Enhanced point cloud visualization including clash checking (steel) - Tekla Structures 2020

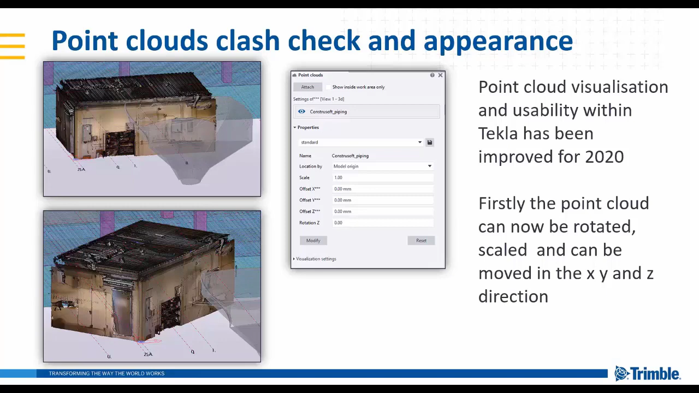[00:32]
firstly the point cloud can now be rotated and repositioned and scaled in any direction that was not possible before so now we can place that point cloud exactly where we want to in the model, so you've got the option for all the locations here as you can see. You can also improve the quality and perception of the point cloud within the model by defining the size and density of the points themselves or in fact the thickness and strength of the colours within the point cloud.
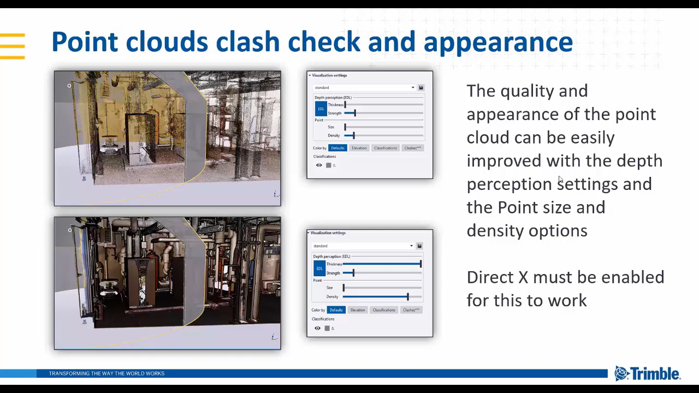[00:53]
Just be aware that DirectX must be enabled for this to work, so some really nice new viewing and manipulation options for point clouds. It's also possible to visualise point cloud clashes so if you put a point cloud within the model and it clashes on a Tecla object then it will colour code and identify that for you and you can also have different height
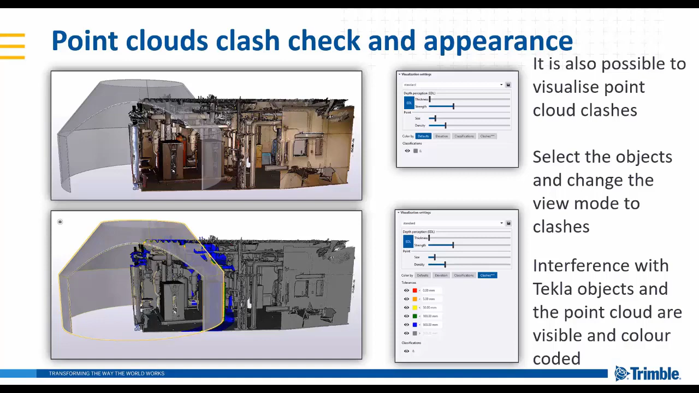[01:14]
and height levels to identify the point cloud by colourisation the point cloud option as well.
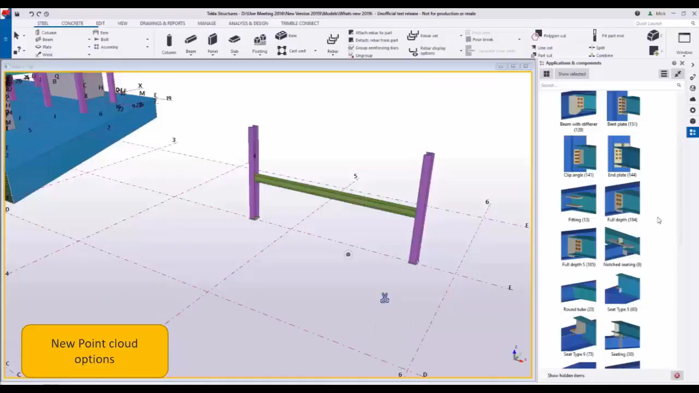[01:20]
The new point cloud options in 2020, as you can see here if I turn on the point cloud we've got the options now to place that point cloud in any XYZ position simply by offsetting, adding the offsets here so from 0 to 2 metres we can position that point cloud wherever we want to position it.
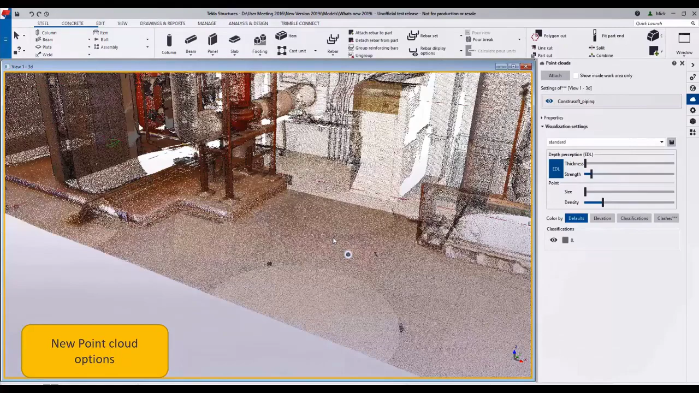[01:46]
You can also now see we can easily change the thickness and strength of the point cloud and the more we zoom in you can see this more defined.
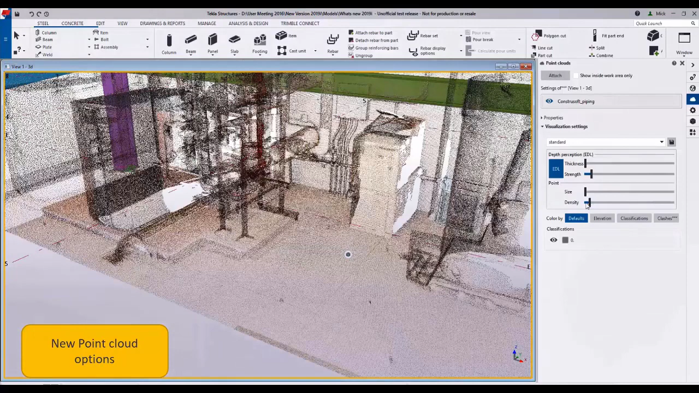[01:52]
So if we change the density of the points you can see we can make it more ghosting or by increasing the density of the points
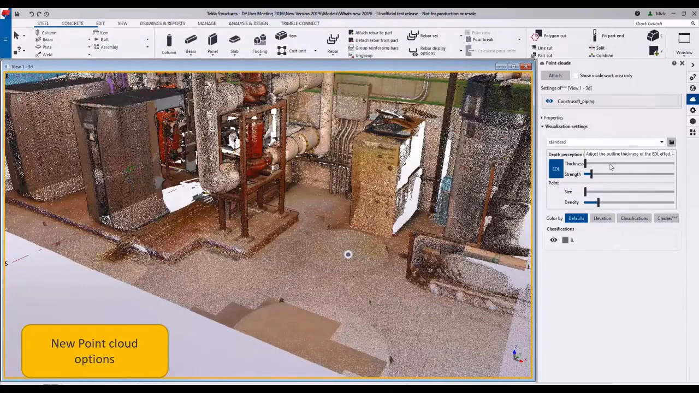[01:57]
we can make it much more defined and stronger colours and a more realistic looking point cloud.
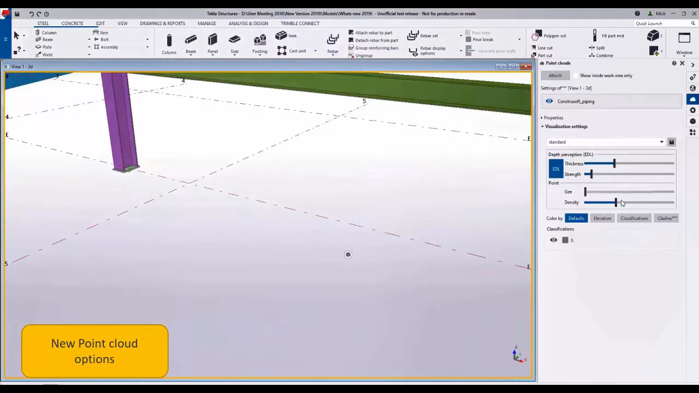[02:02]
By simply working with these sliders to increase the size and density and thickness and strength of the point cloud
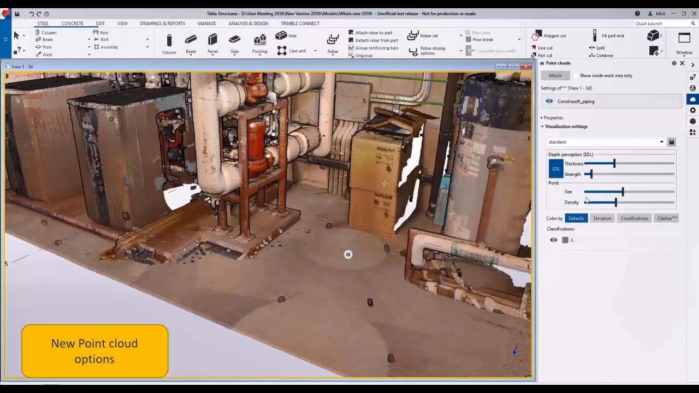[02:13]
to get really realistic looking cloud options within the Tecla model.
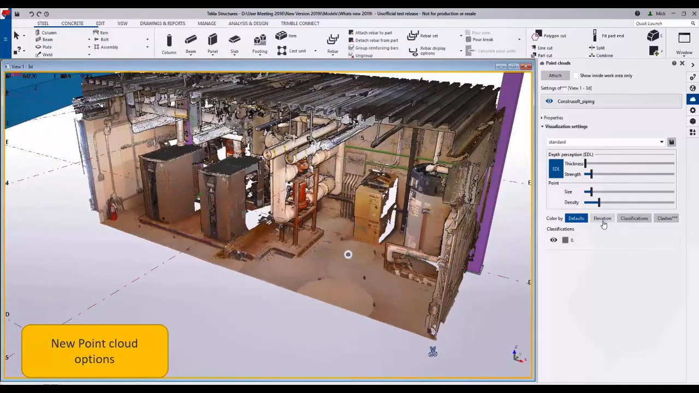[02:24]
As well as this we can also colour code by the elevation so we've got different elevations set up here so different colour code defines then
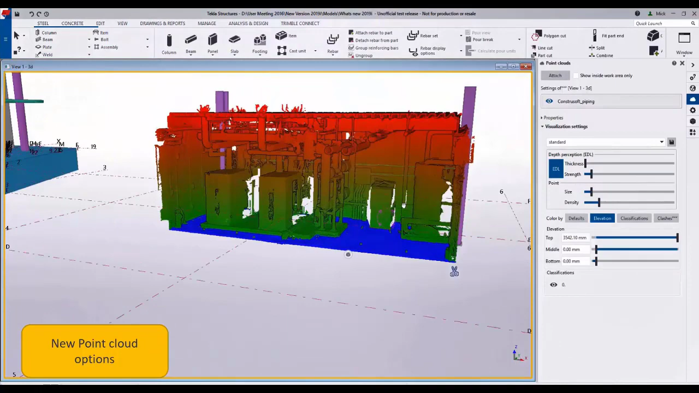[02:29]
where the elevation of that particular point cloud is and you can see here we can quickly jump from that back to
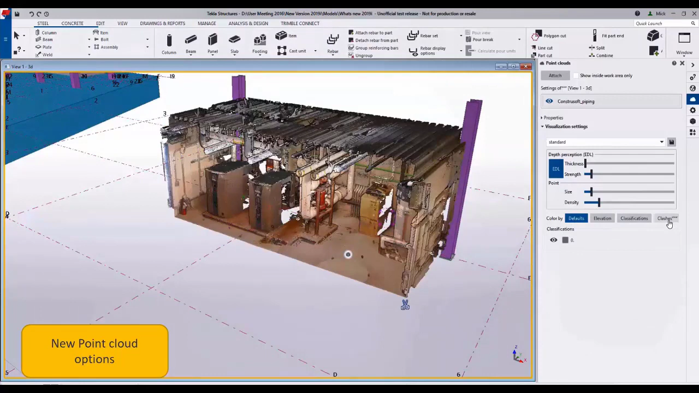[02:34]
the standard default colours and we can also set up clashes.
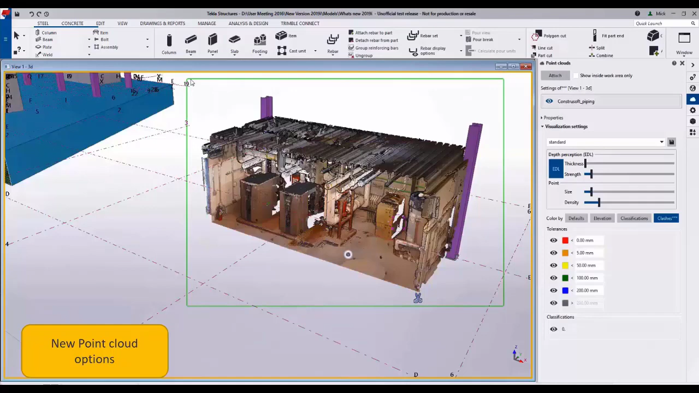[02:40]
So here we've got a point cloud that drops in some Tecla elements and we can colour code those but anything within 200mm is blue,
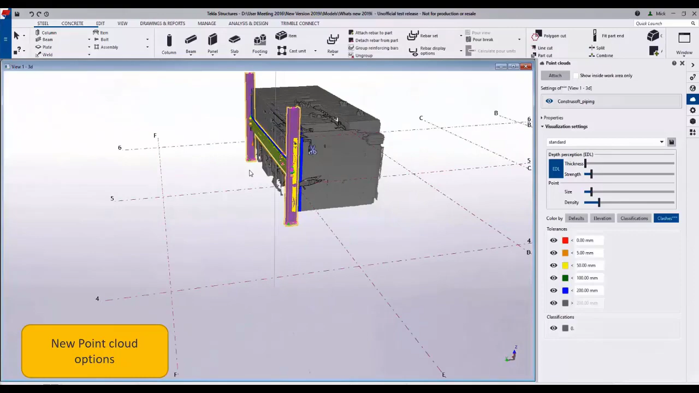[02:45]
within 100mm is green and so forth.
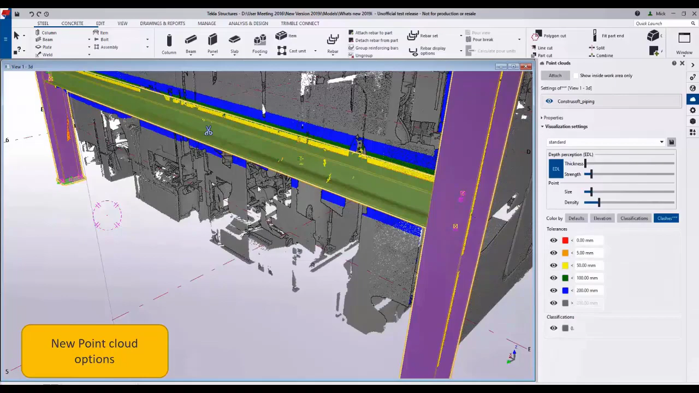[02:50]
So easily colour coding and identifying point clouds that may clash on real Tecla objects.
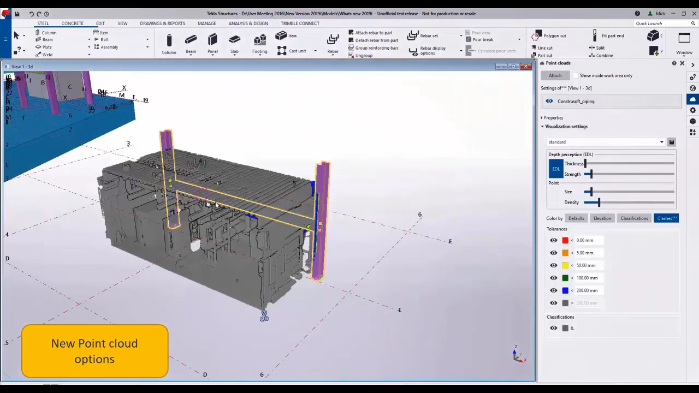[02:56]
And again we can also go back to the default colours quite simply by clicking on the different options.